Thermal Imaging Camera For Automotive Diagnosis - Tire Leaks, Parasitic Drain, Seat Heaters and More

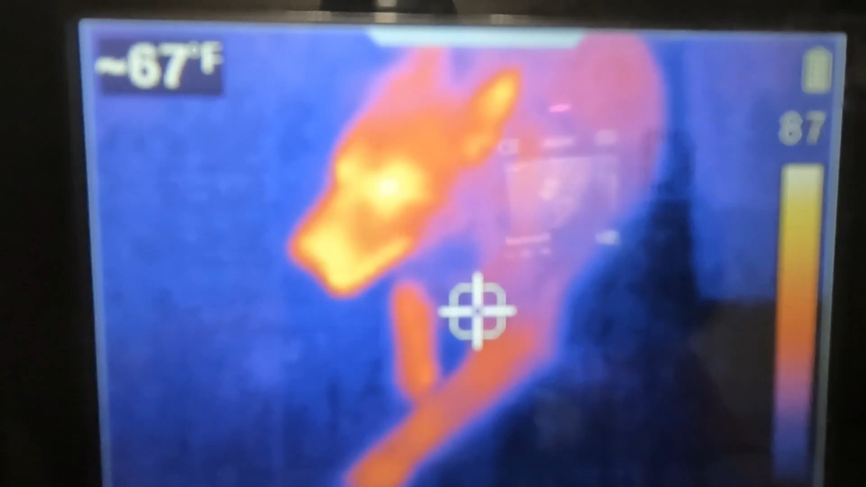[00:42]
Look like a bear. This will run you about $2,000. This will run you around $300 plus or minus depending on what version you choose.
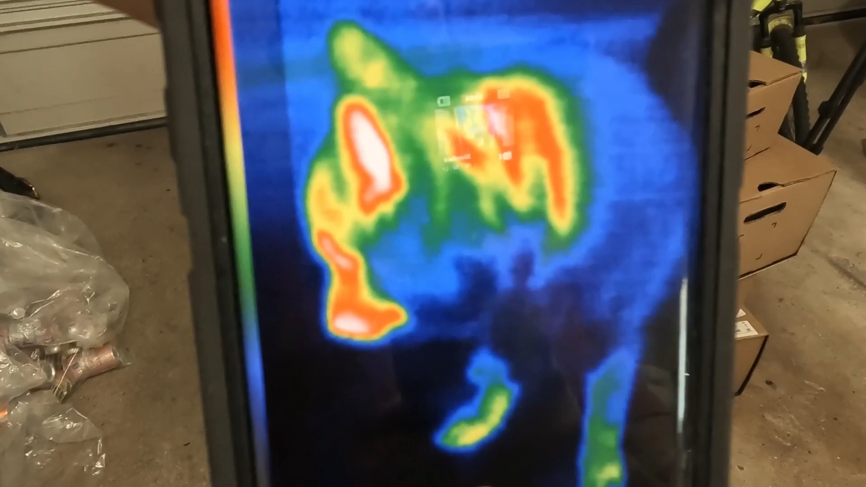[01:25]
It does a fantastic job. Hey Zion.
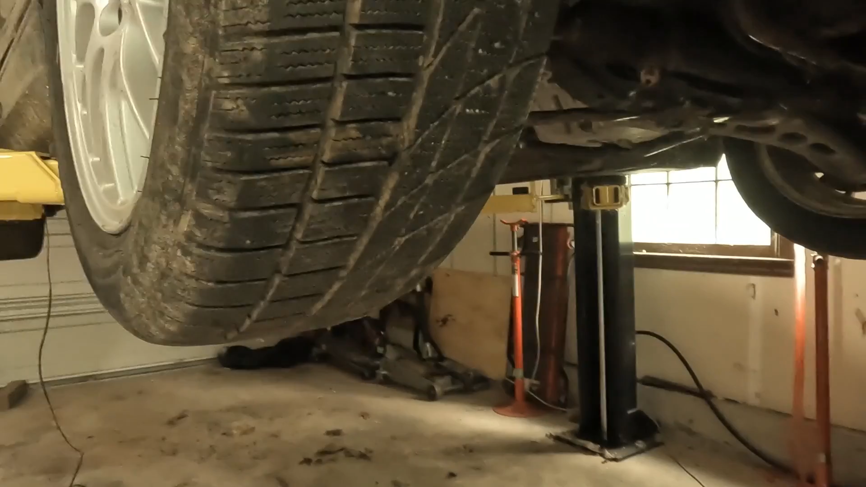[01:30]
So if you had a leak in your tire, it would show up as a colder section right there.
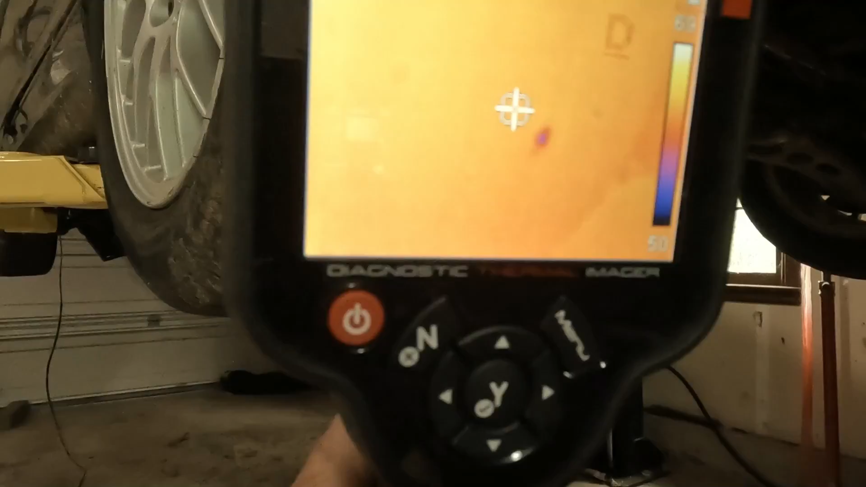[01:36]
So that blue dot is a leak in this tire. So you can use this for tire leak diagnosis.
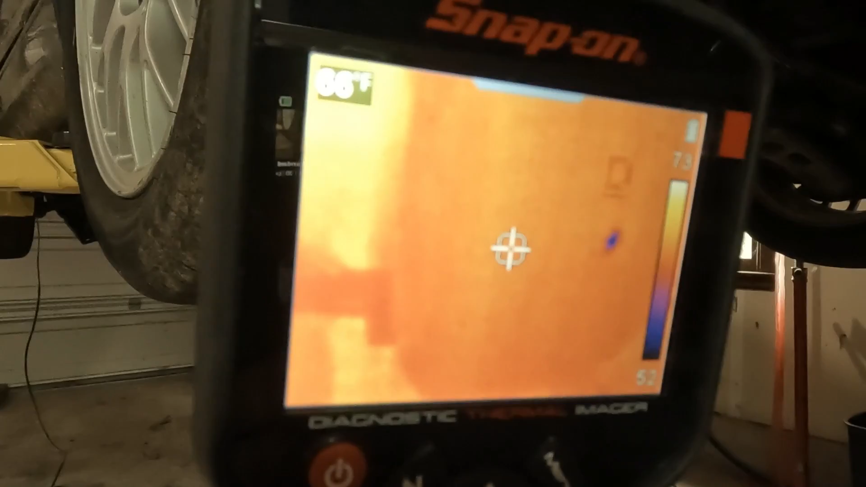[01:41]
So this is the same leak using the Seek.
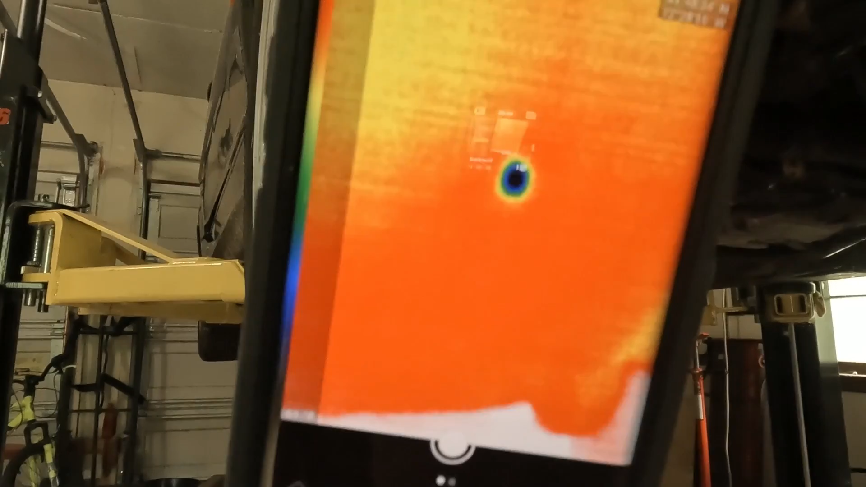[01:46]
It actually stands out even more than the Snap-on.
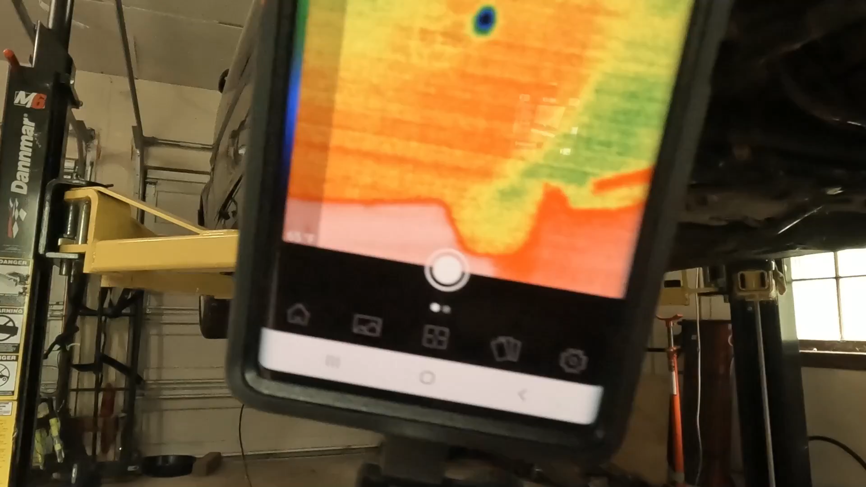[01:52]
It really does a great job in diagnosing a tire leak. Now I got to plug the tire.
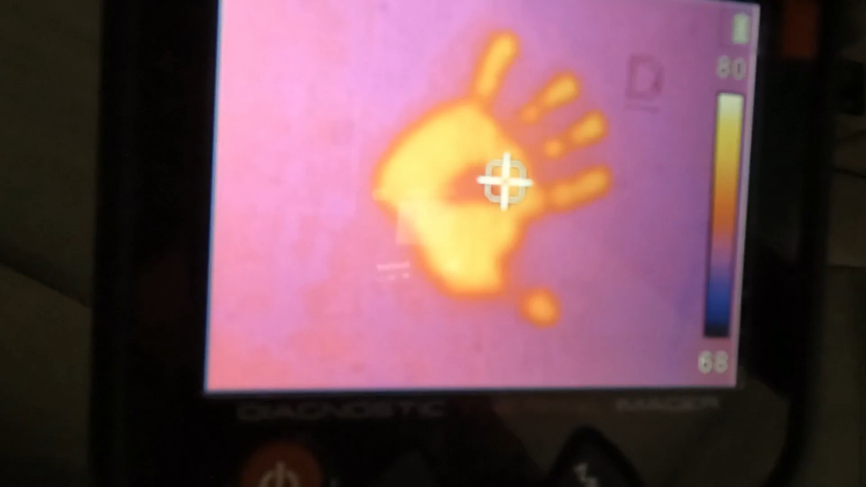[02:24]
This is the driver's seat on my E46 and I have the seat heater turned on.
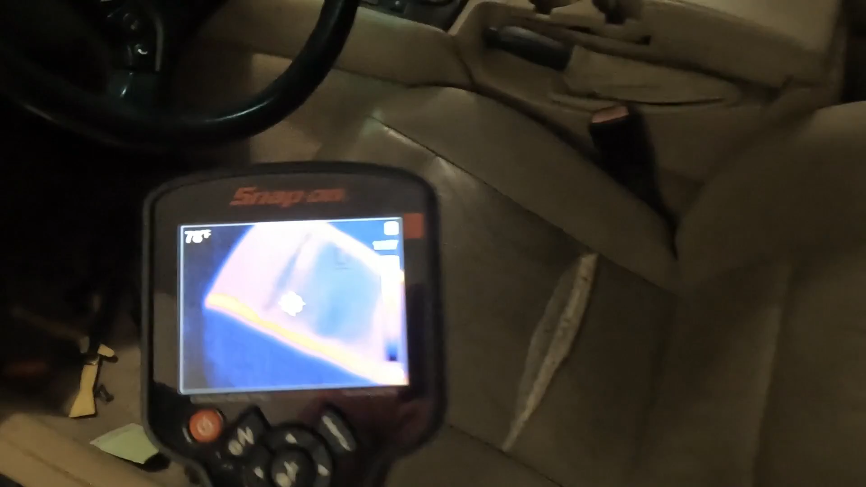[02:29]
So check this out. You can see the heated grid on the seat.
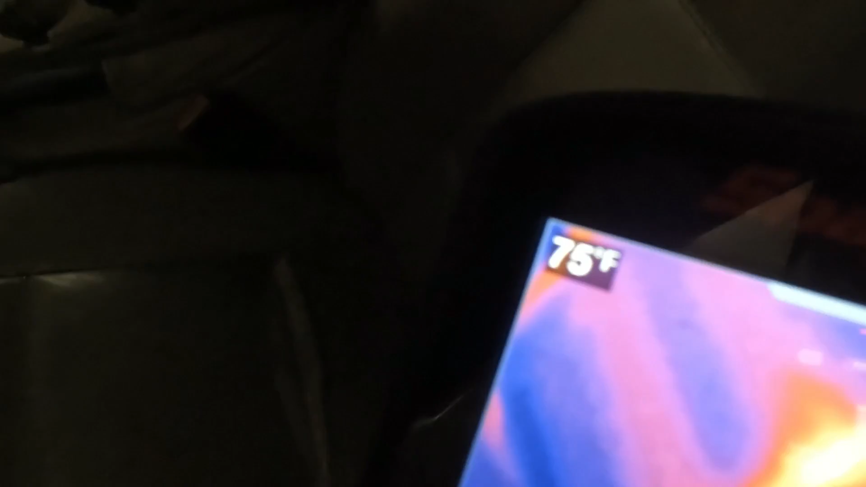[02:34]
What's nice about these tools too is you can actually dial in the temperature of that area.
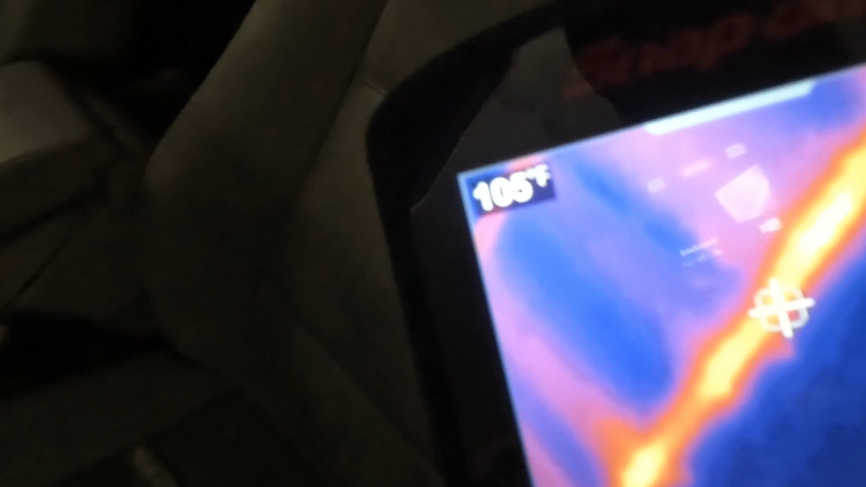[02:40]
On screen: spot 105°F
So right there, I'm getting 111 degrees.
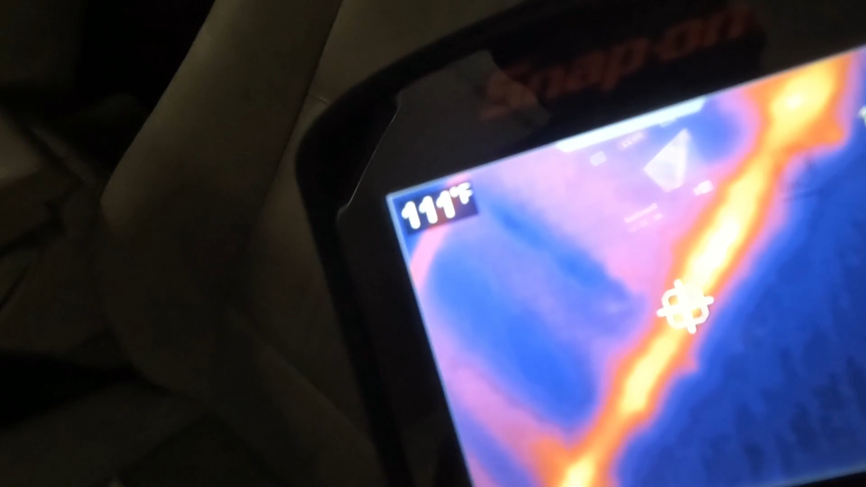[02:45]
On screen: spot 111°F
Using the Seek version and my Android phone,
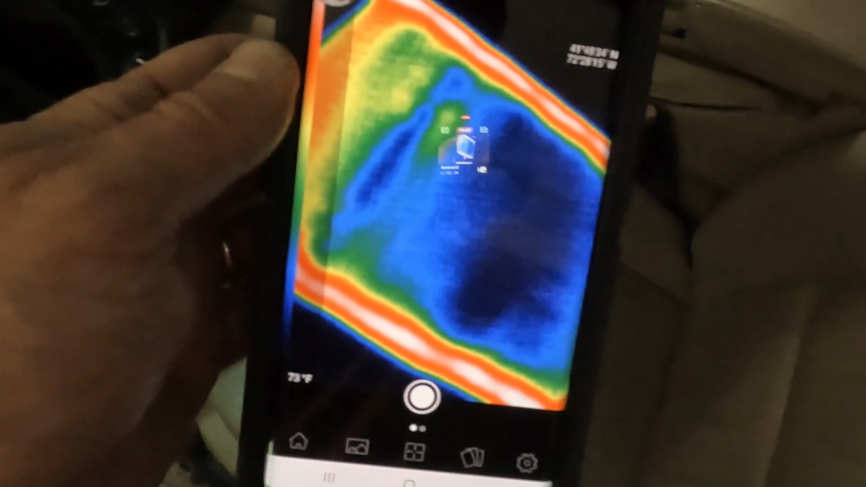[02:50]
you can actually see a great image also. If your seat's working properly, check that out.
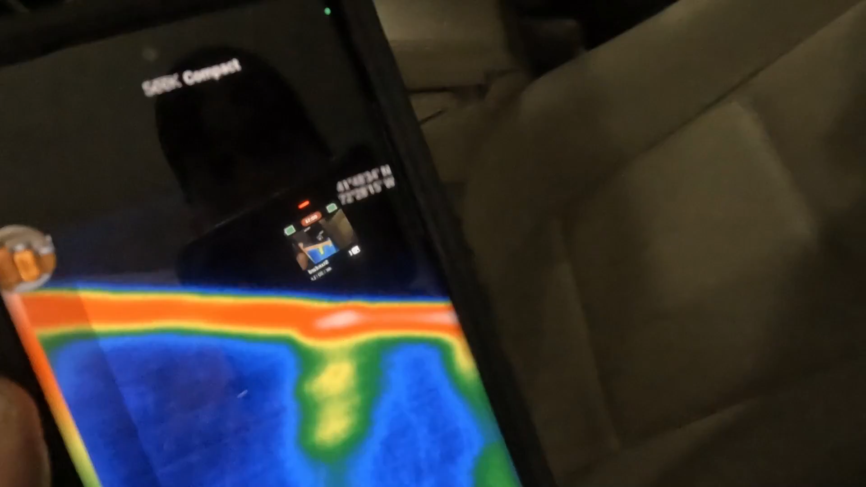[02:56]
That's awesome. Here's a great shot of a heating grid on a BMW steering wheel.
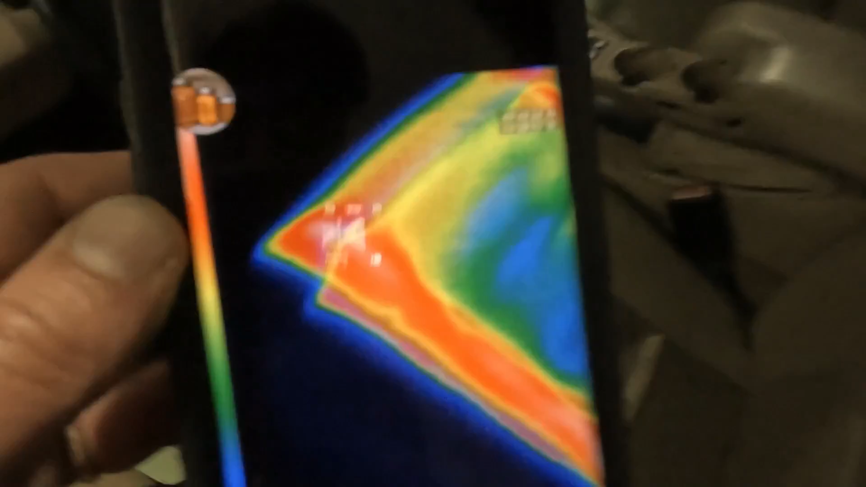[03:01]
Let's take a look at the switch that's turned on. Yep. And this is also, so here, check this out.
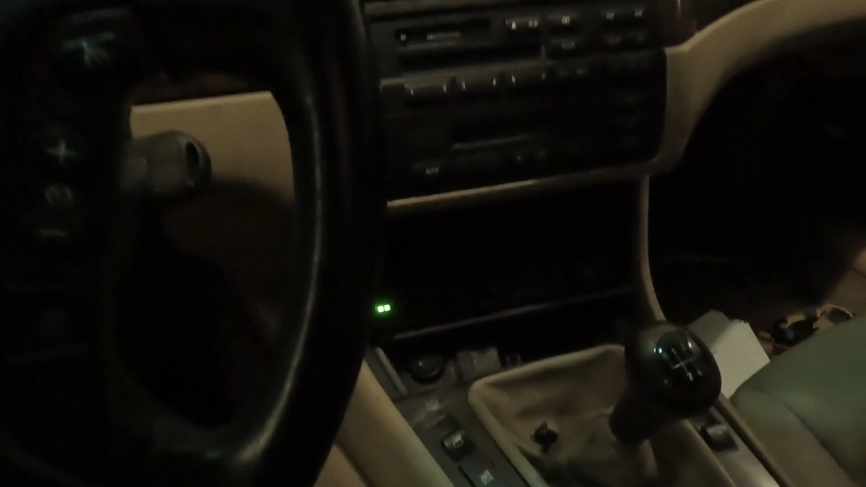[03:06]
I have a switch turned on. Now if I had a problem with a component,
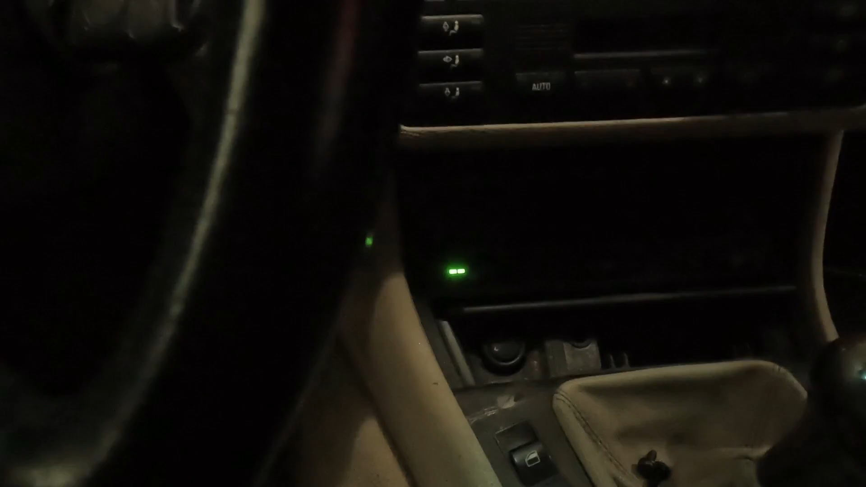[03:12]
an electric component in the car that was not turning off, I would just use this and I'd hunt for that component.
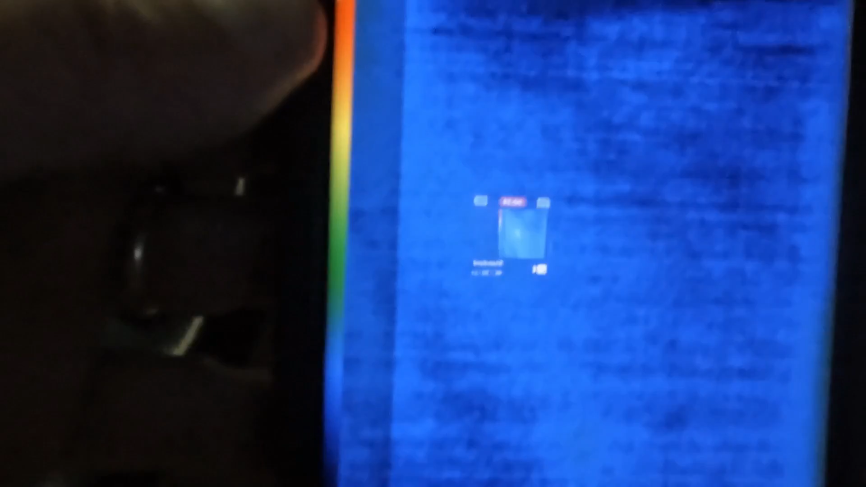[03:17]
And sure enough, right there, I'd say, hey, that switch is my problem.
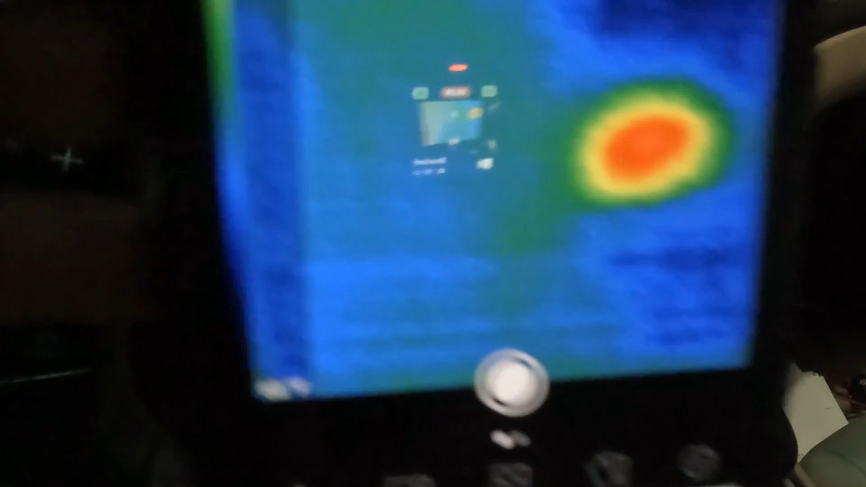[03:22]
Here's another example. I'm in my trunk and it's super dark,
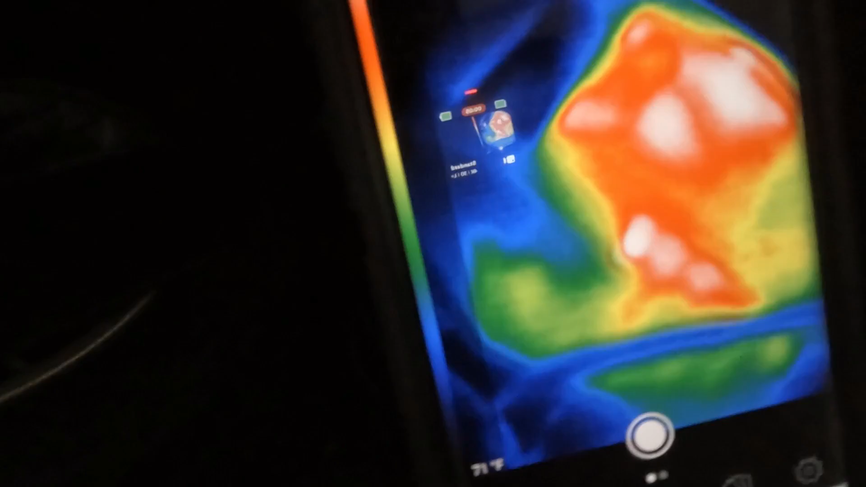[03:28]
but there is my battery charger that is outputting some heat.